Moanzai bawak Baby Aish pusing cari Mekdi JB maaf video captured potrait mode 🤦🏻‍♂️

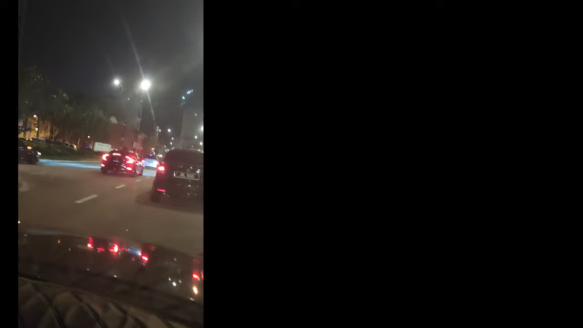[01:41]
Seget. Wah, tisu. Jalan kok macet. Macet si. Belah sana Singapura.
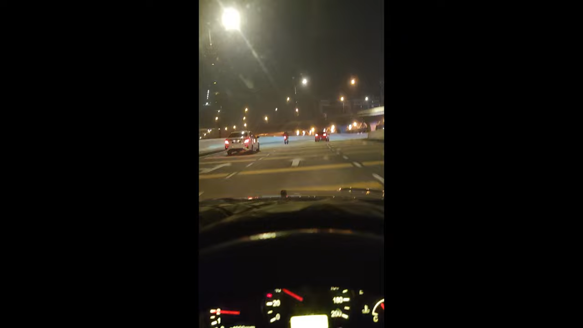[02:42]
Kita lalu je. Nak ke Setulang sekarang ni. Oh, CIQ. CIQ ke? JB Central. Sorry, sorry. CIQ dekat bawah. JB Central. Alright. So,
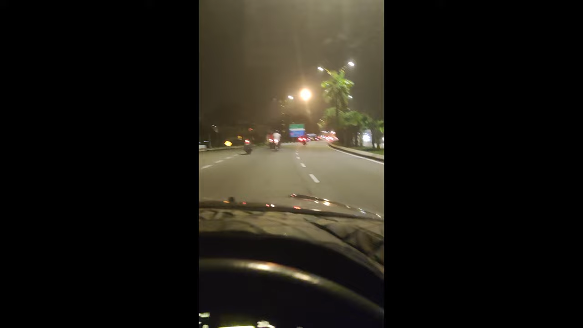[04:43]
eh, setulang laut. Sekarang ni kita menuju ke setulang laut. Alright. Eh, sebelum pergi setulang laut ni, nak kena check juga beg duit aku ni bawa ke tak. Kang jadi macam tu hari kang. Order-order-order, beg duit tak bawa. Alright guys, beg duit bawa. Nasib baik. So, ini adalah persimpangan nak masuk ke setulang laut.
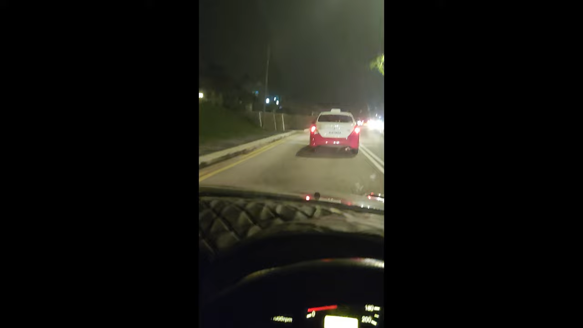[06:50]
ni ada guys. Ha, Singapore belah sana.
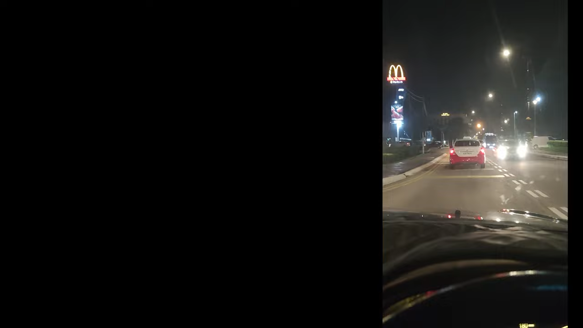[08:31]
KFC tu sebelah ni. Ha, sebelah-sebelah je. Tapi, ha, masak. Memang lama nak tunggu. Tengok tadi aku pergi ke McDonald's non-cheek tadi. Dah dekat lah. Tak lama. mak, buat biji kereta tu.
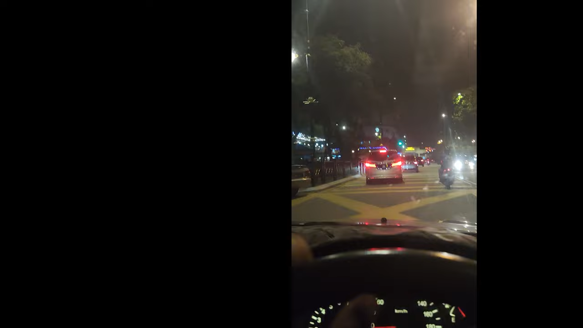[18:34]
So tu Ialah berjaya Waterfront guys And Sekarang ni Aku takkan lalu Aku takkan lalu Kat istana Setulang Istana Setulang pulak Istana ni Depan istana Sebab
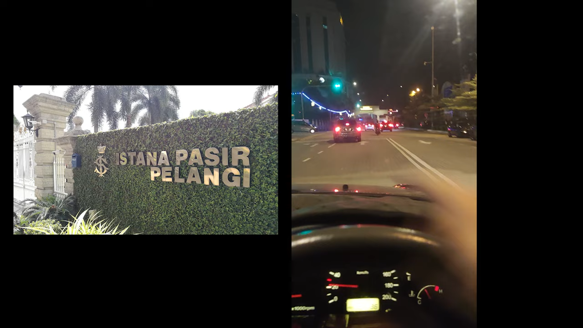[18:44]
Sana mungkin Ada rope block Bahaya Bahaya itu guys